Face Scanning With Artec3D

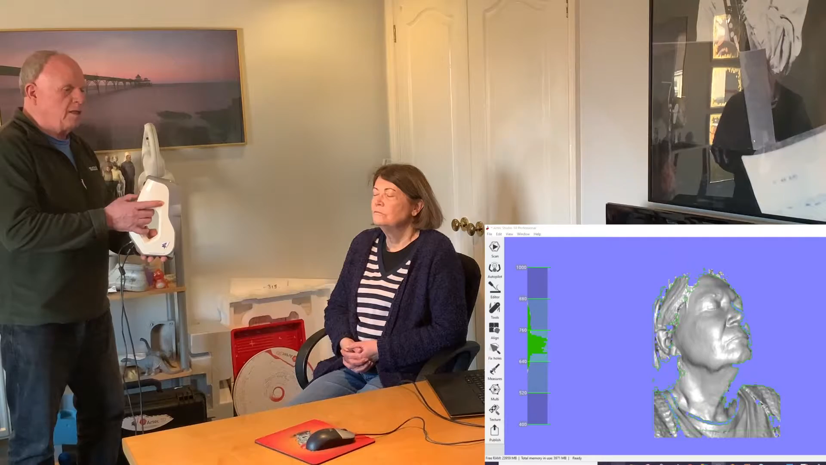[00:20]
The scan will appear and then as you move around the subject very quickly we can move, we can make sure that you've covered all the areas that you want to cover,
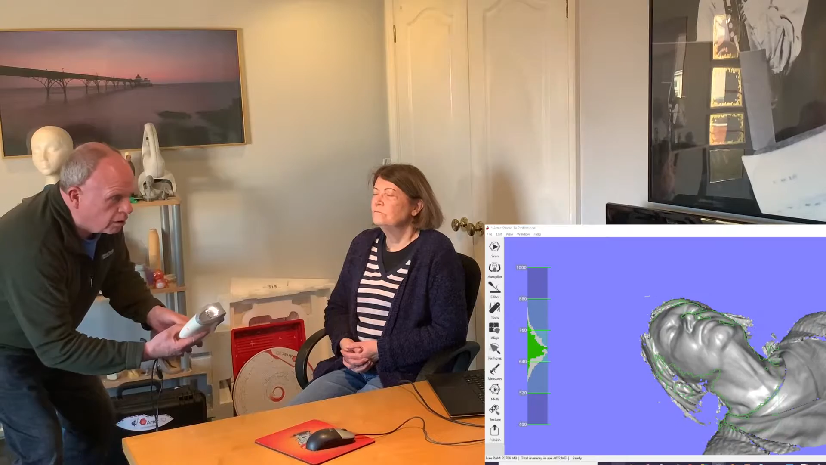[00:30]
we can look up the nose if you need to do that area and make sure that you've got perhaps the ears as a reference. Then you press stop and then the subject's finished.
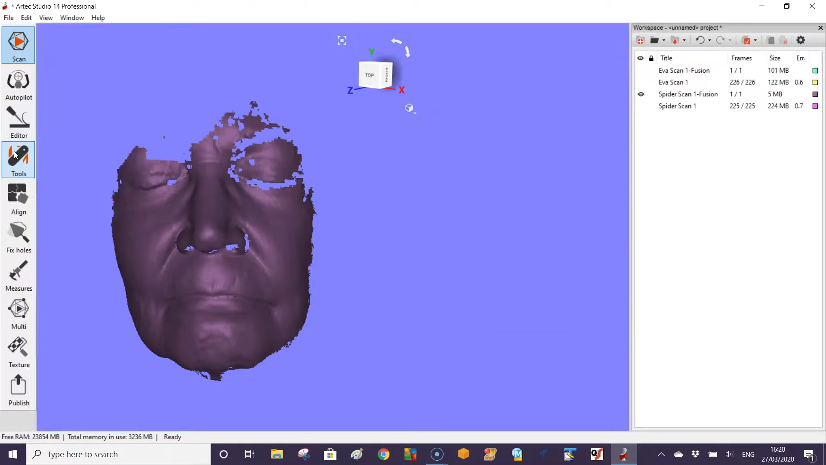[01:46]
Once you've actually got the scan, the scanner has actually recorded two types. One is called fast fusion and the other one is the raw data. If you actually take the raw data we can see it in different views. So there's meshes, bits and pieces like this, solids, wireframe.
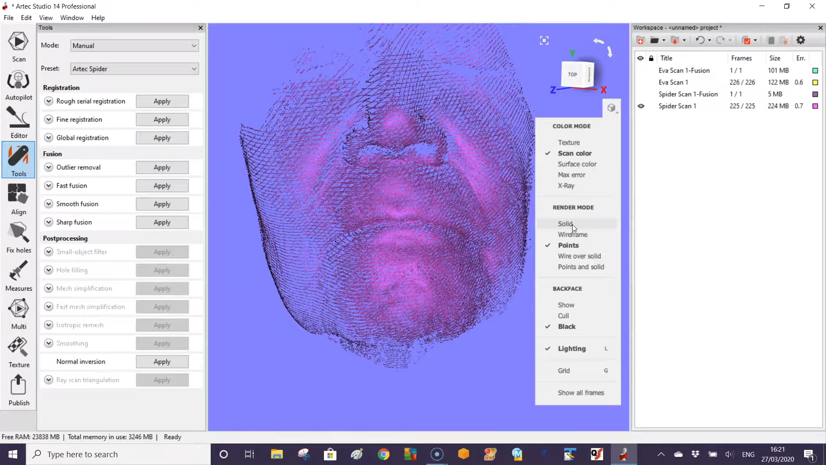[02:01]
The most important thing is that within the raw data we need to actually run what we call a global registration.
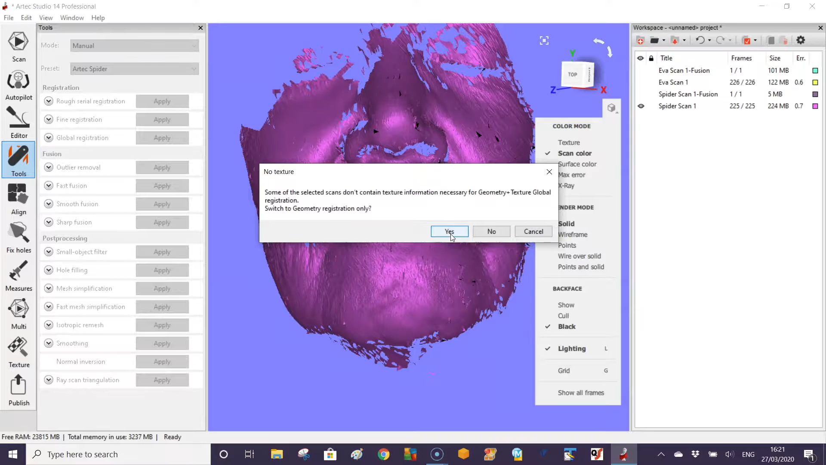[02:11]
To run the registration it's fairly simple. You've got a couple of options. It runs through and it makes sure that the scan is fully aligned. Then when you come to take the scan and you want to use it we need to fuse it into, in this case, a watertight scanned mesh. It just takes a few seconds to run through.
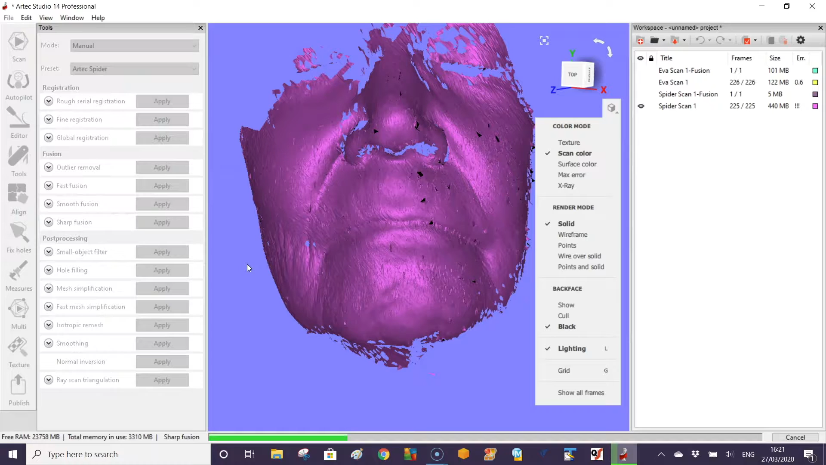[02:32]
The bigger the scan the more time it will take. Here we can see that the scan we processed from the raw data using the space boy spider.
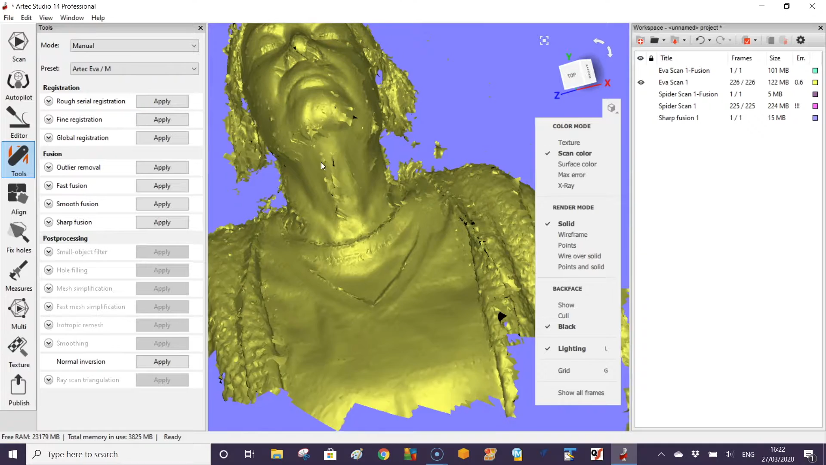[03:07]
You can see again that raw data doesn't look very appealing to start with.
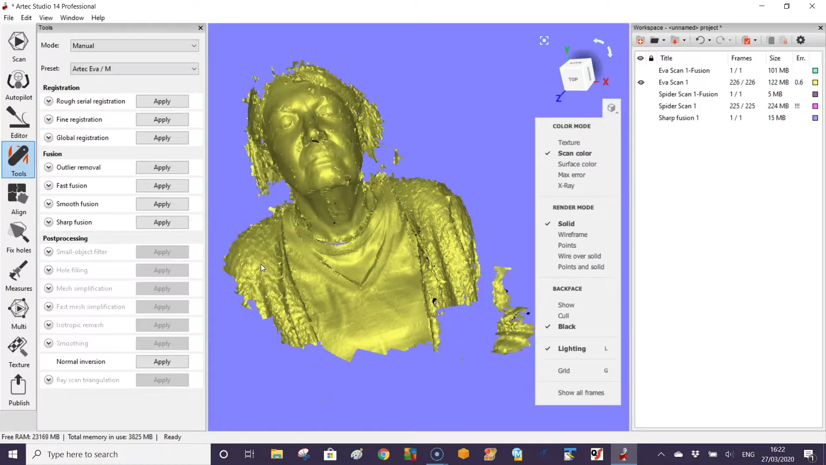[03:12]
If you want to you can actually come in and use the edit tools. We have some tools here where we can select and remove bits and pieces. So you can actually come around here with different tools like the lasso. Select the things that you don't want.
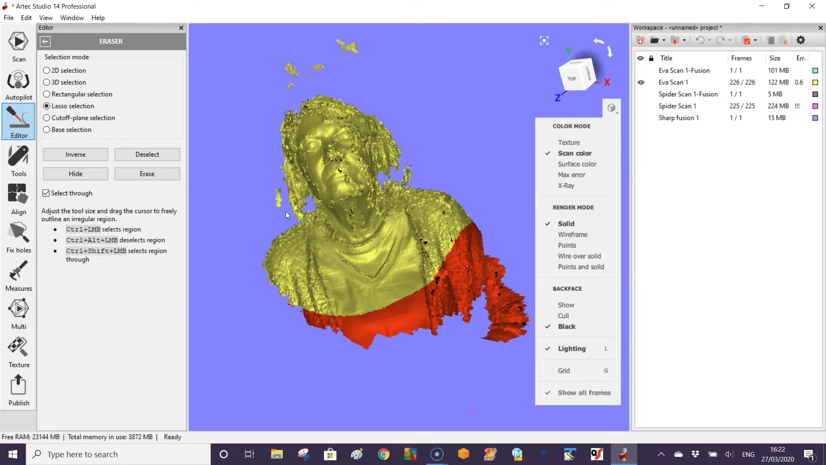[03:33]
The areas that are red we can then erase.
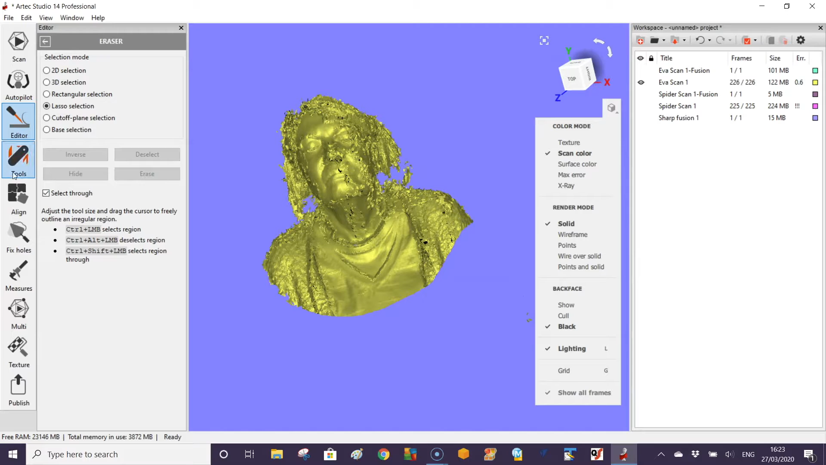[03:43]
We go back into our tools and perform global registration.
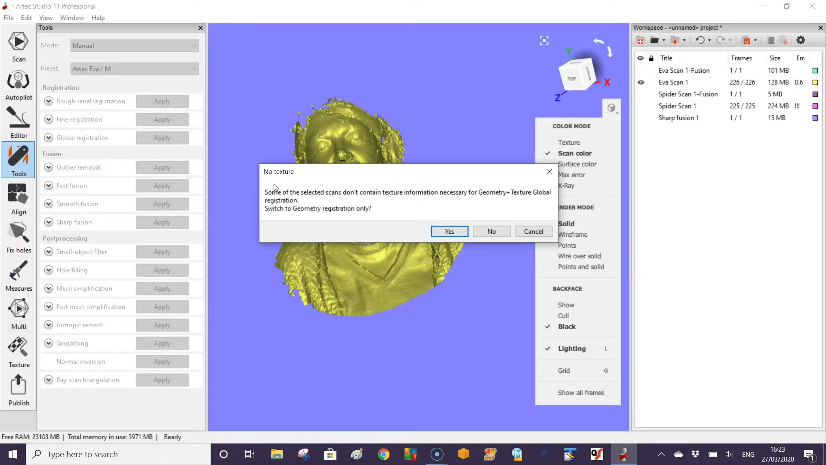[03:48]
And then we need to actually fuse it into a mesh again. So here we're using the sharp fusion. Same settings.
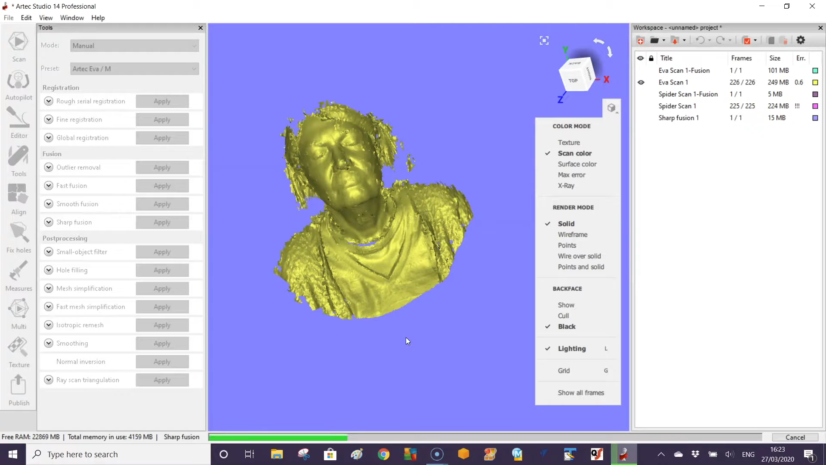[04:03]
There's more data being processed so obviously with fusion it takes a while. But you can see here, because we asked for watertight, it's actually created a stunning piece of scan. You can remove all the small little tiny objects. And then using the edit tools,
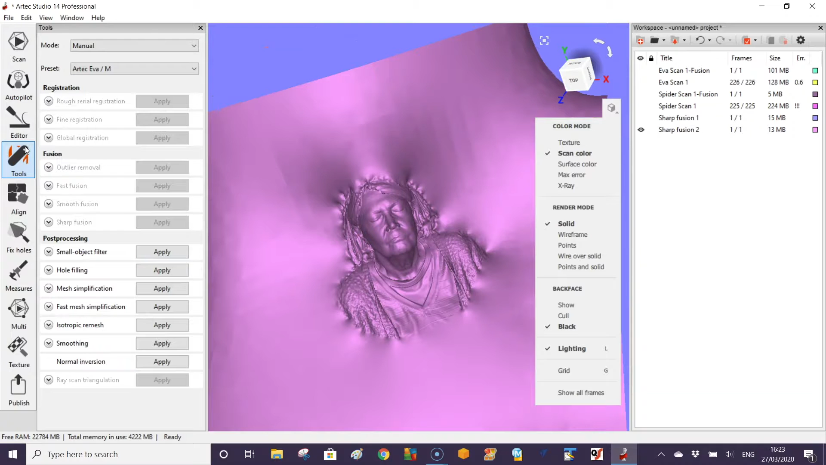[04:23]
we can come in here and then we can select, in this case the area we want to keep.
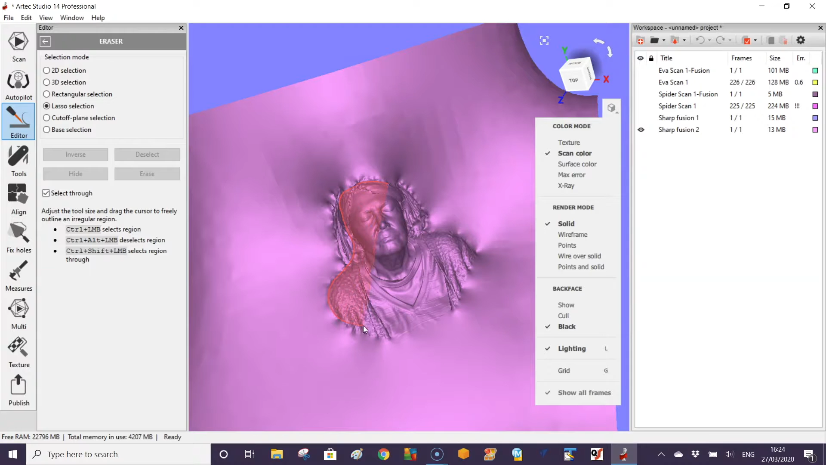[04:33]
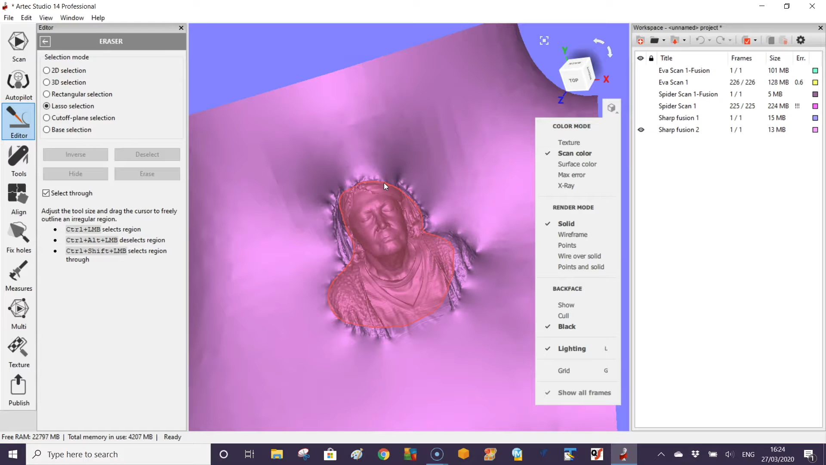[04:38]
You can then invert the selection and erase the other information.
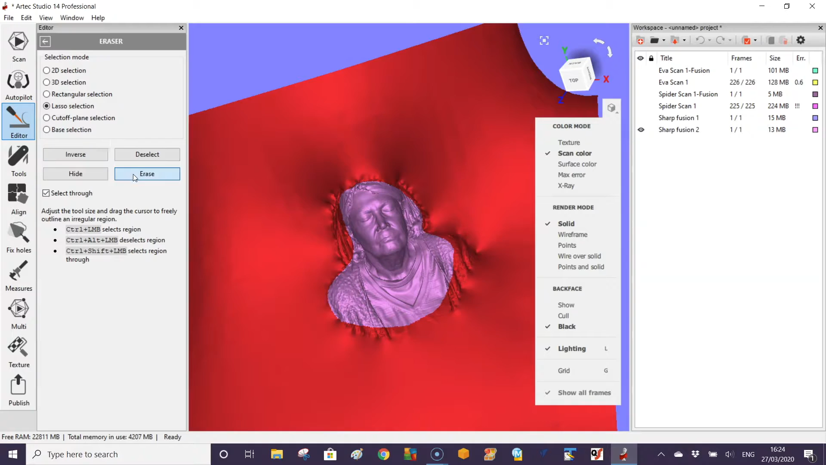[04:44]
And here this is the result of the EVA scan.